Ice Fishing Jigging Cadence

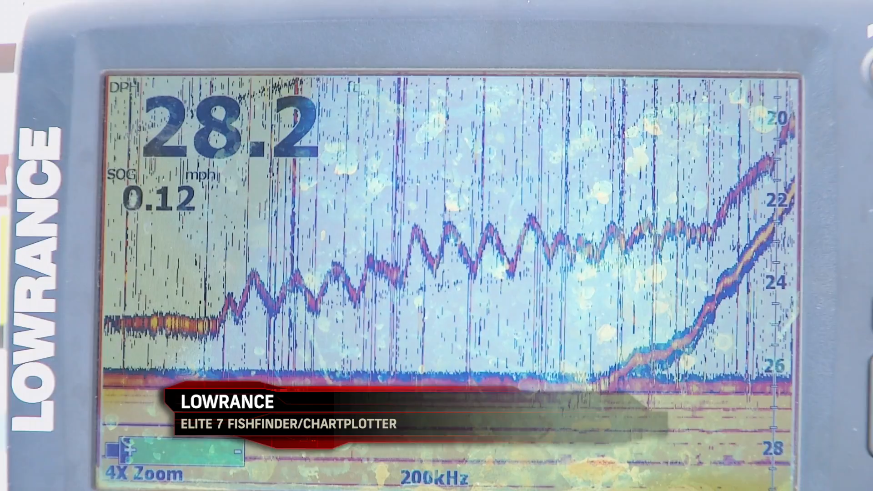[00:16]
On screen: speed 0.12 mph
I like to crank up my cadence and start moving it away from that fish to try to make that fish chase it. If that doesn't work, I'm instantly making changes.